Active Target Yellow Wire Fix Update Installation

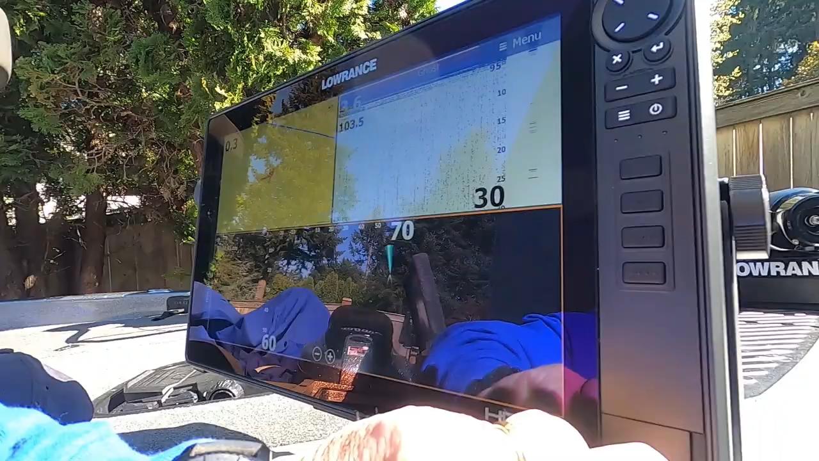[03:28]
So what I'm going to do is I'm going to take the chip and I'm going to put
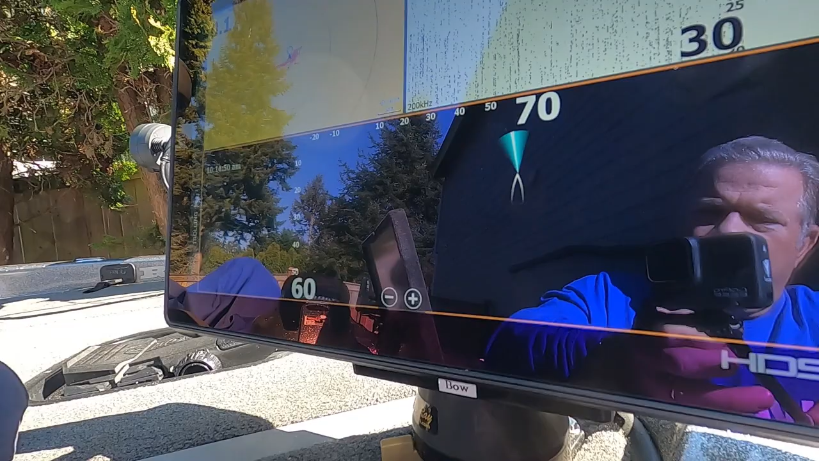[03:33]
it into the bottom slot of my HDS Live 16 unit here.
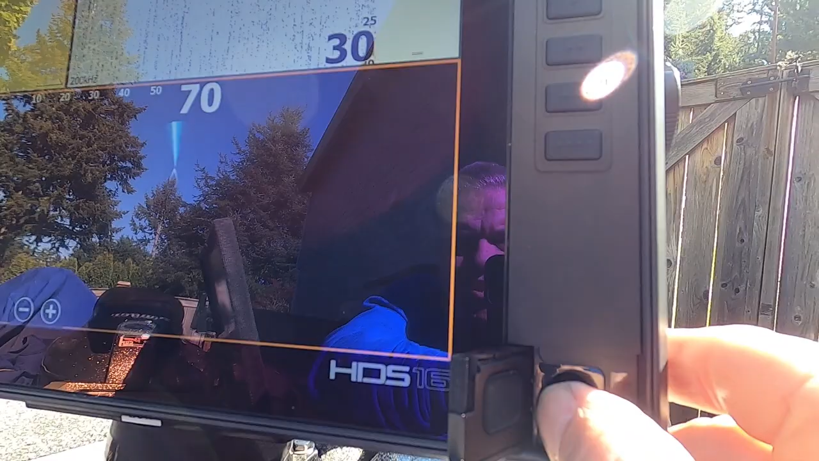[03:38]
Okay, it's in the bottom slot.
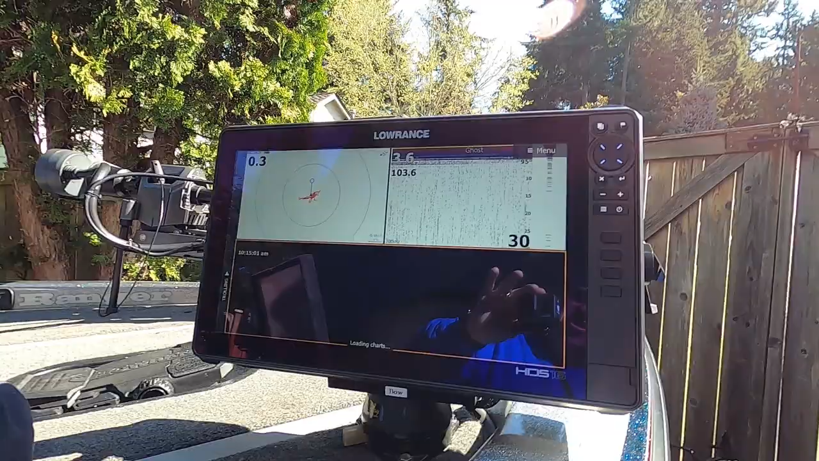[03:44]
This is not like an update for the HDS unit.
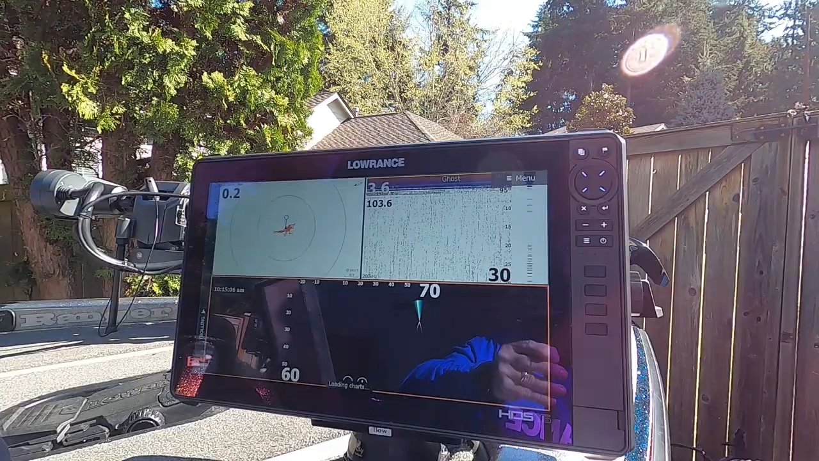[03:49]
You'll notice that when I put this in while the unit is still turned on, and that's because this isn't an automatic update.
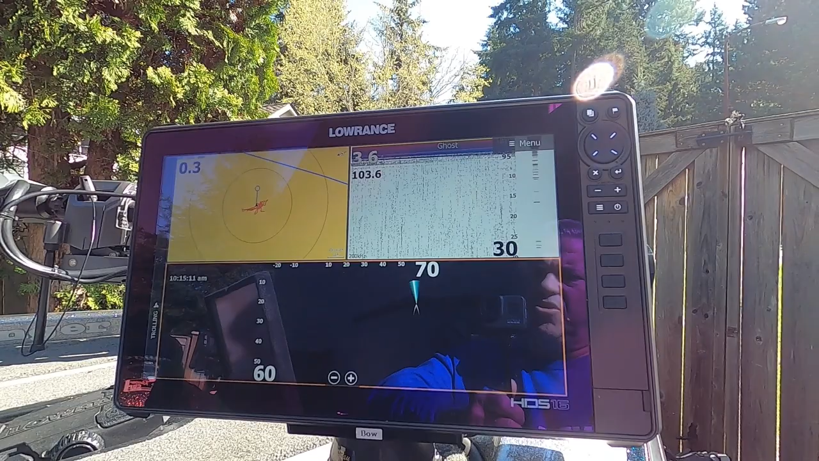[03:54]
You have to manually install this, unlike the .upd files
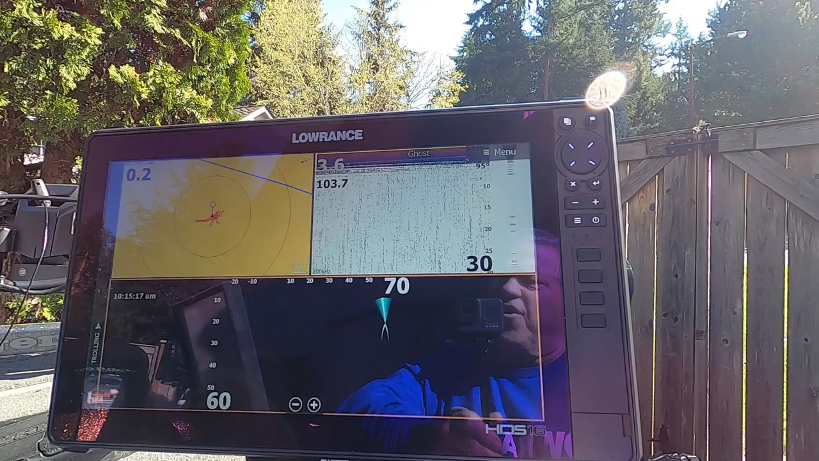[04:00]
that are automatic updates for updating the software in the HDS unit.
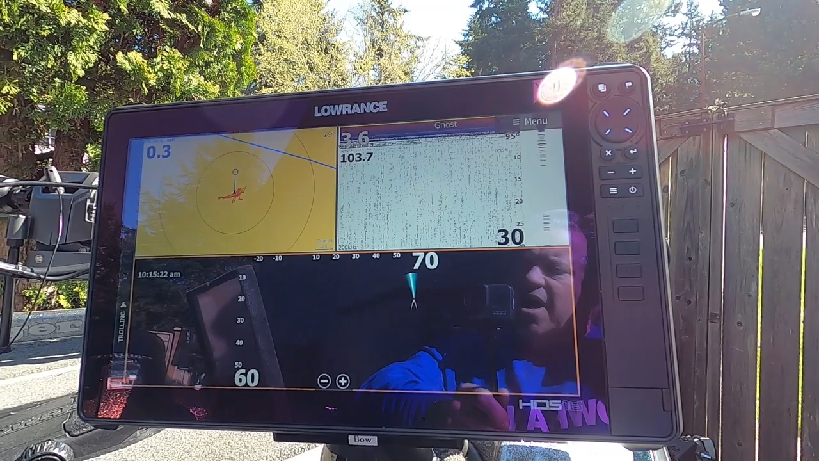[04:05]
This is a .riw file, which requires manual updating.
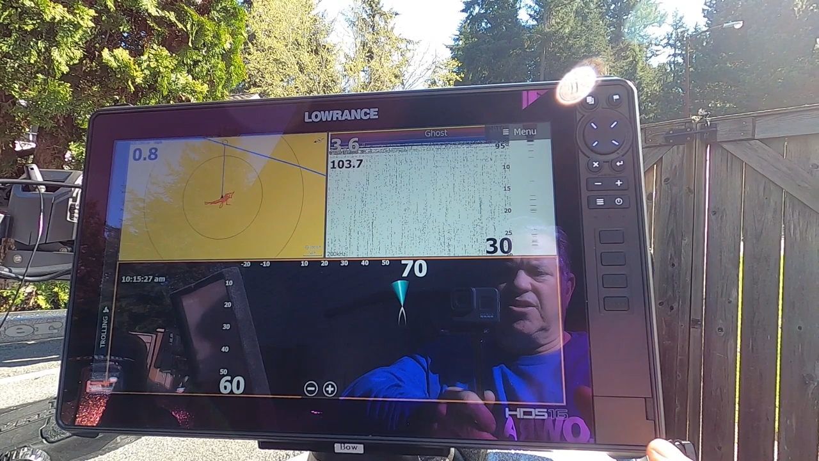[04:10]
And so the way we do that is now that I've got it on the chip, I downloaded onto the chip from the website.
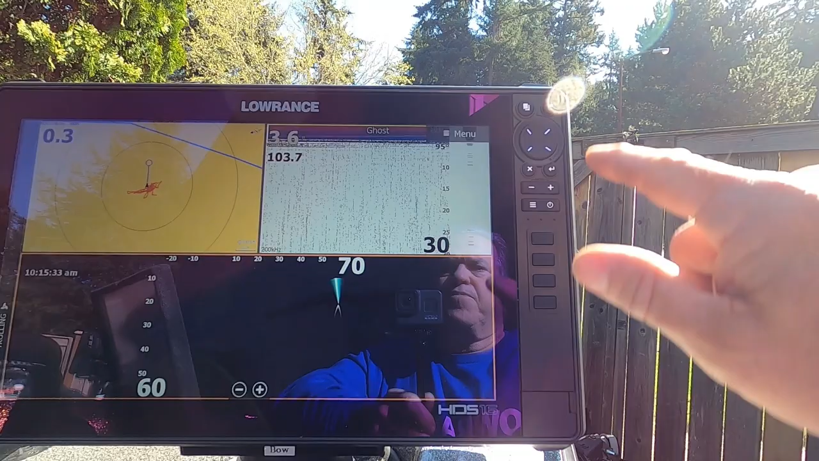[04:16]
I'll go ahead and go to my pages and go to storage.
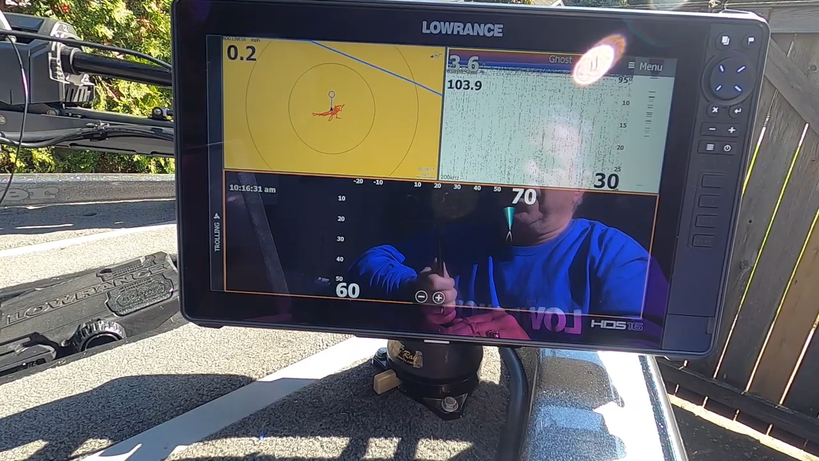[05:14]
So we'll press the Pages button, we will hit Settings, and then we'll go to Sonar.
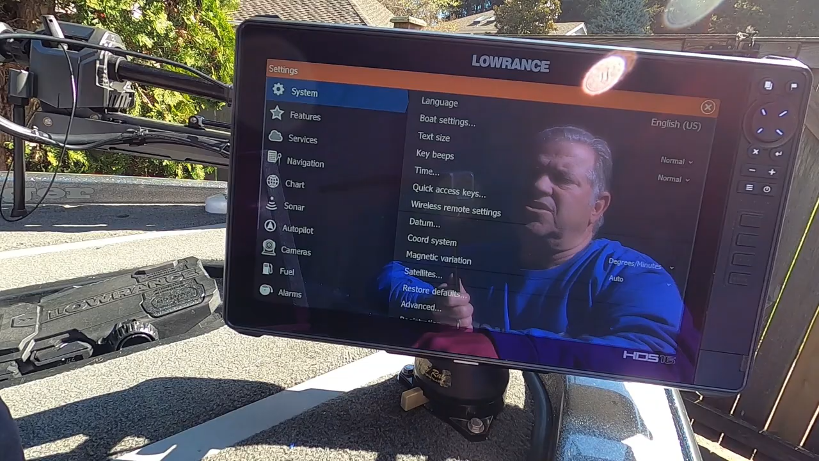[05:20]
Touch Sonar and go to ActiveTarget Installation.
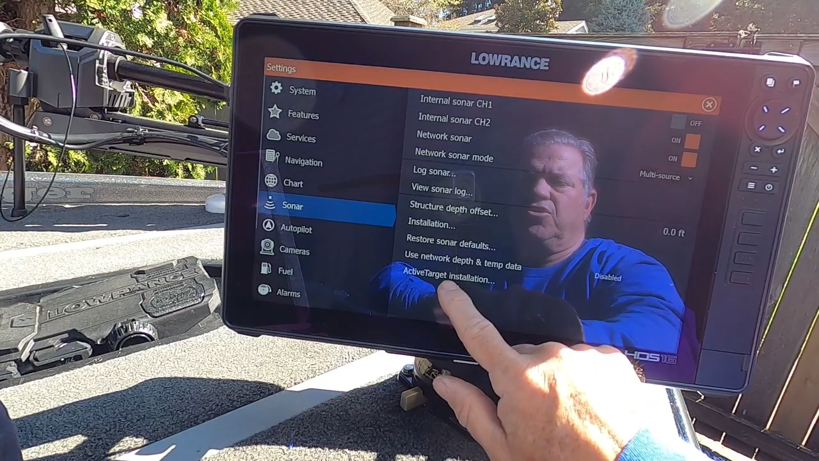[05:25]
Now you can see the
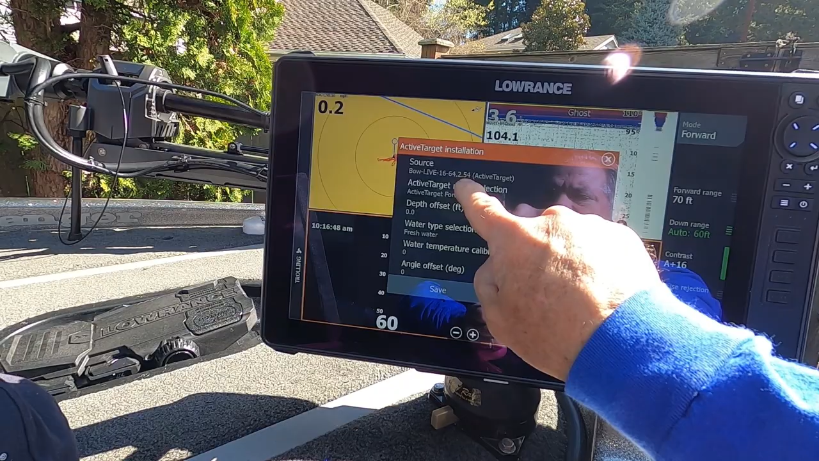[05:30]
software that I have in this unit right now is the .txt.
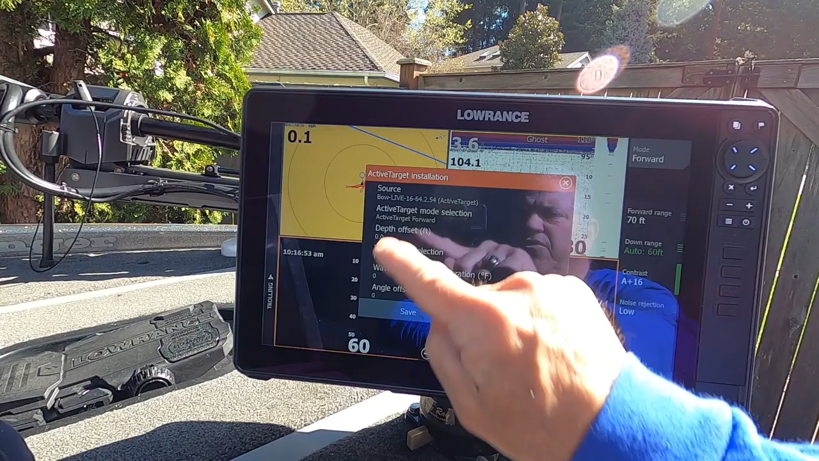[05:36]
.54 ActiveTarget software, which is the older version. We're going to put the new one in.
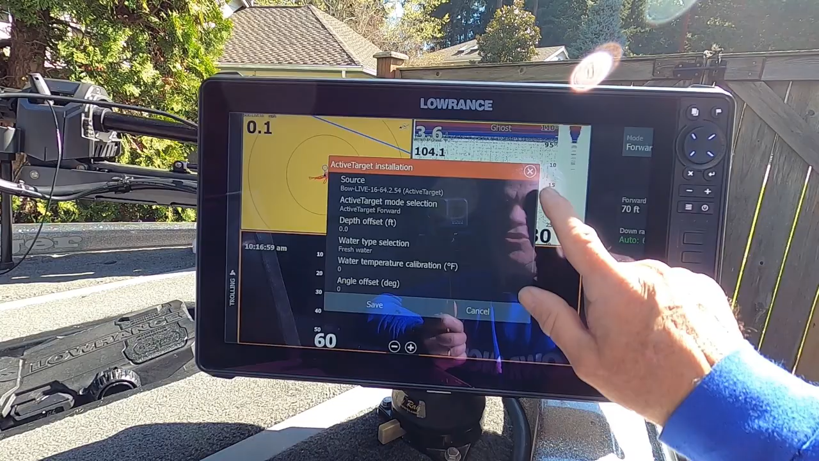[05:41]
So we'll just go ahead and cancel out of this and we'll go ahead and install the new now.